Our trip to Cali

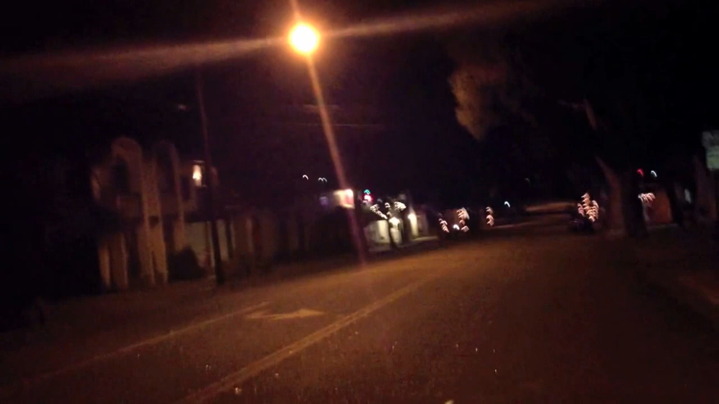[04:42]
Просто вообще тишина. Вообще тишина, никого нет, нет. Только один бар открыт, работает. Да, мы из него только что ушли. Но он тоже закрывается скоро. И вообще здесь холодно. Вообще кошмар. Пока. Like